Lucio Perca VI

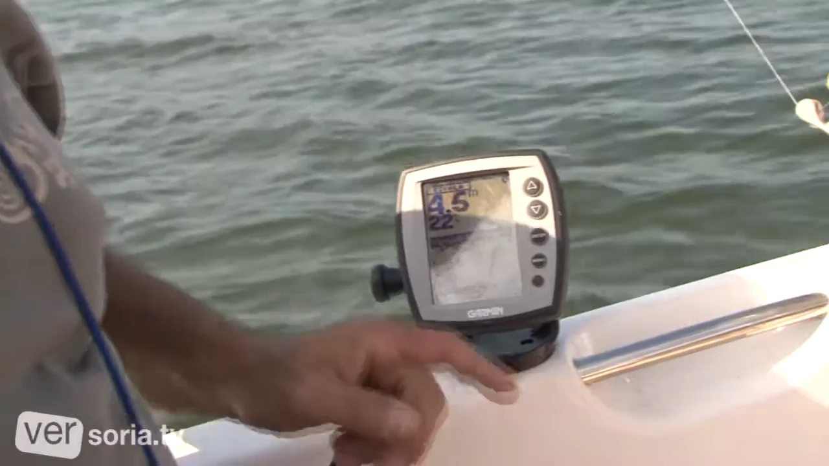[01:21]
Y nos ayudamos con una ecosonda. La ecosonda aquí nos va dando información. Esto es la temperatura del agua. Ahora
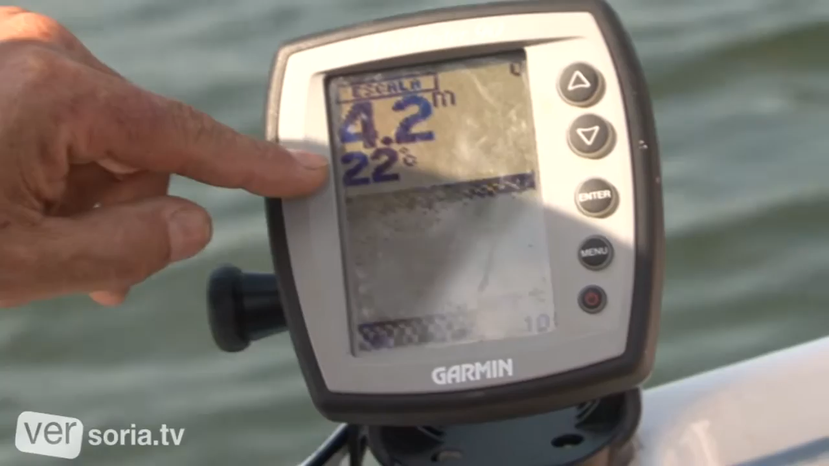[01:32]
On screen: depth 4.2 m, water 22°C
estamos a mediados de julio y la temperatura del agua está pues para bañarse. La profundidad, 4,3, 4,2 metros, y esto es el fondo.
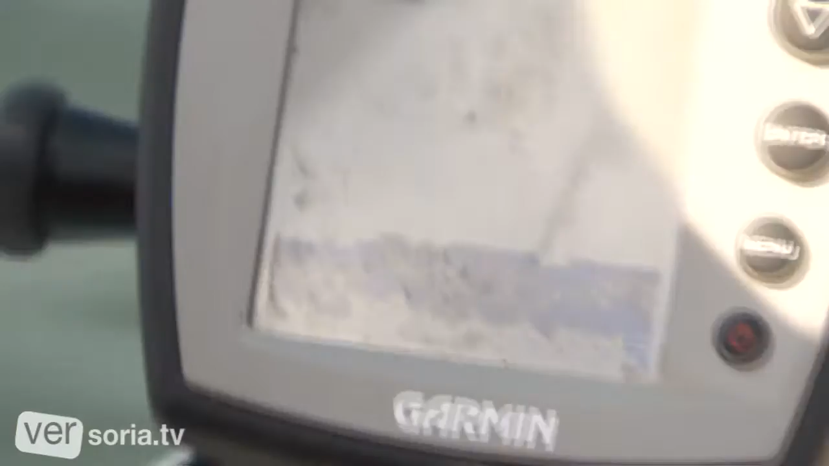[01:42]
Entonces, si apareciera algún pez, lo detectaría indicando la profundidad en la que está.
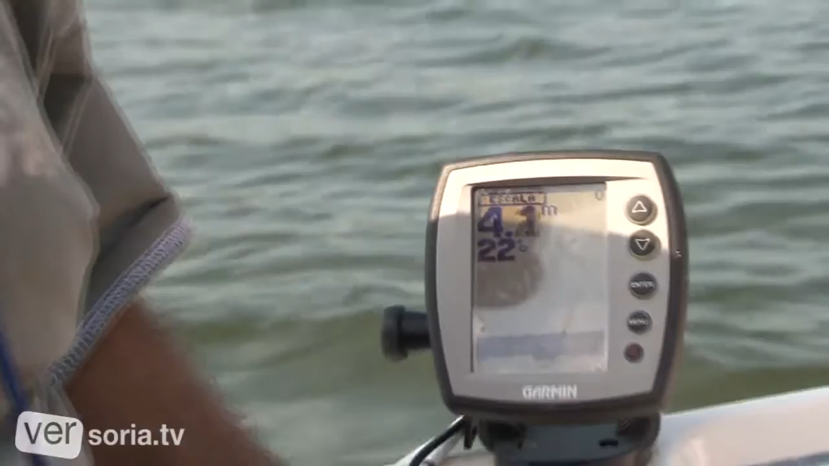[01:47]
Esto está muy bien para detectarlo, sobre todo en la época de primavera, cuando se están reproduciendo, o en invierno, cuando están pegadas en el fondo.